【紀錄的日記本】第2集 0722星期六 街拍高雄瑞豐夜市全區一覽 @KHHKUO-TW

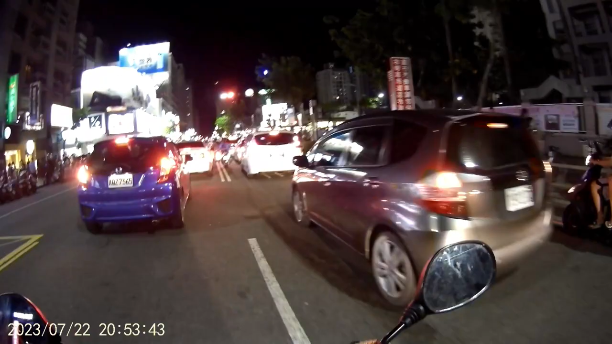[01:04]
拢人啊，今仔拜六啊，拢人啊，全部拢是人啊。
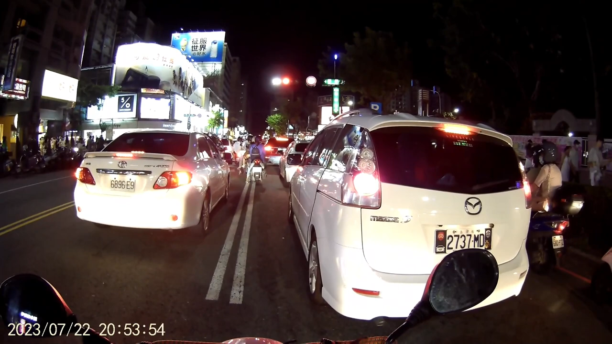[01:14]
我先甲你载去啦，然后我甲你找所在停车啦，因遮足歹停的啦，足歹停车，尤其今仔拜六，你手机爱炸哦，足歹停车的，尤其是即马即个时间。